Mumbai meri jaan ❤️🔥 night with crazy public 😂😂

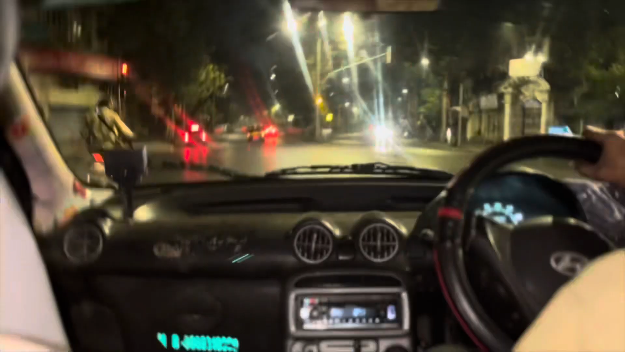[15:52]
पुढे टॅक्सी दिसते ते पण आमची आहे आणि ही पण आमची आहे।